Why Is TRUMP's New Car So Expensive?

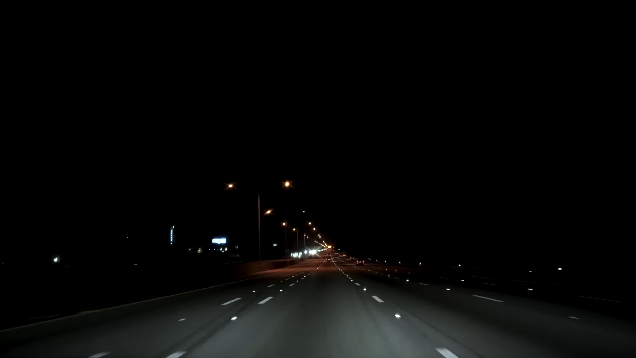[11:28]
presidential limousine is also equipped with advanced night vision technology that enhances visibility in low-light conditions,
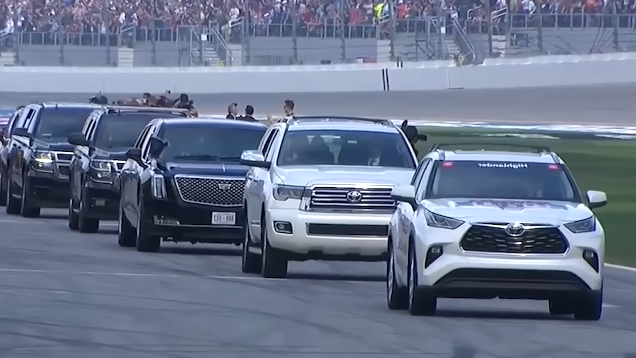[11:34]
enabling the driver to see obstacles, hazards, and potential threats even in complete darkness.
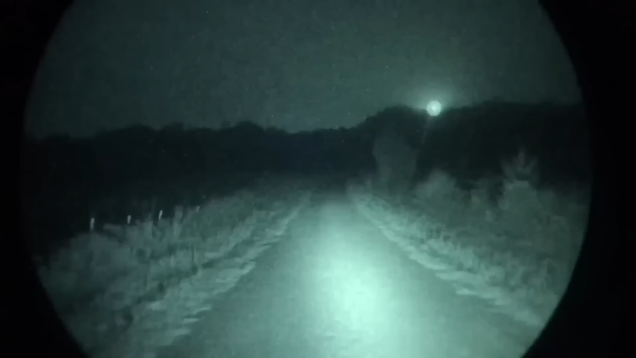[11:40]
This night vision system integrates infrared sensors to detect heat signatures and project a clear, real-time image of the road and surroundings on the vehicle's internal screens.